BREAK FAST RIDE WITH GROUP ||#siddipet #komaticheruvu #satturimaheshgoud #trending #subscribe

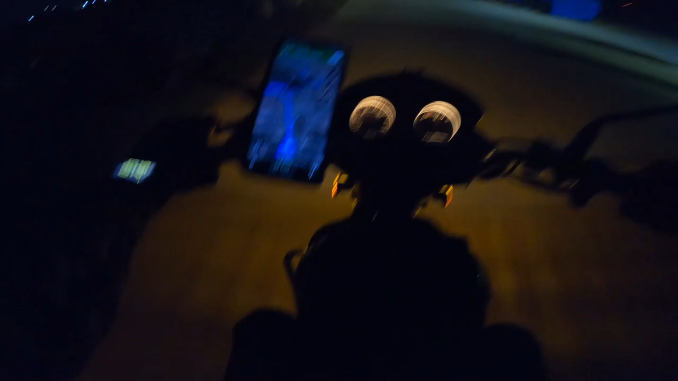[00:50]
స్టోర్ వచ్చేసి 25 కిలోమీటర్స్ చూపిస్తుంది, 37 మినిట్స్ అంట।
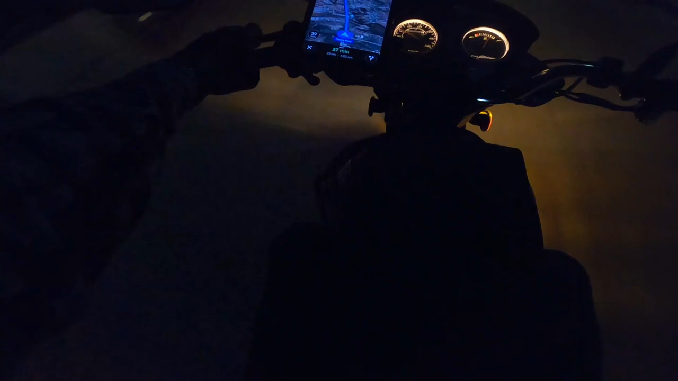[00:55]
లెట్స్ గో, ఎంత 6:03కి రీచ్ అవుతామంటా। ఓహో, లేట్ చేయకుండా డైరెక్ట్ మనం స్టోర్ దగ్గర కలుసుకుందాం।
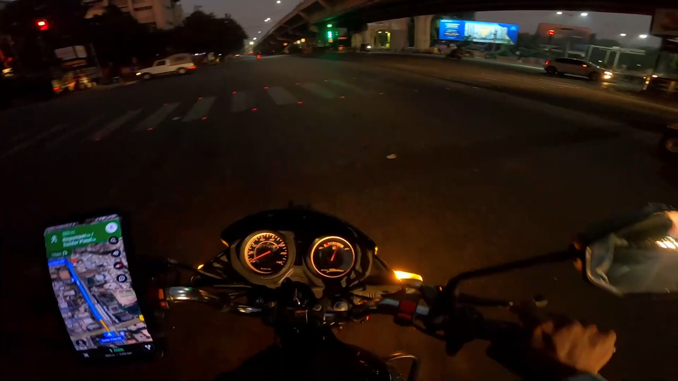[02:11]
మనకి ఈరోజు ఎక్కడైనా మనల్ని ఎవ్వరు ఆపటం లేనట్టున్నారు, సిగ్నల్ పడిపోయింది మనకు।